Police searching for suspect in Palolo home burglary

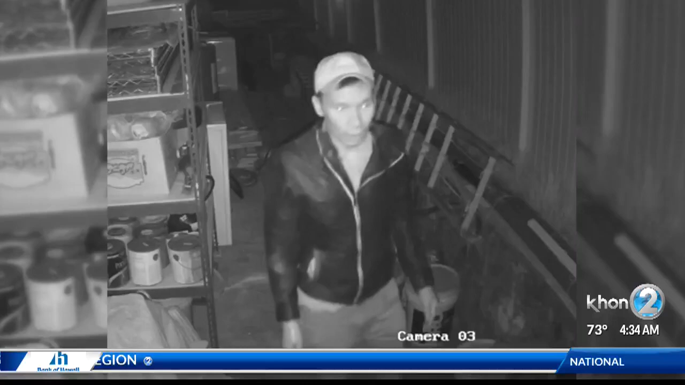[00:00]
Back home, Honolulu police are asking for help finding a burglary suspect. Take a look. On January 25th, this man was caught on camera entering a home on Mahana Street in Palolo.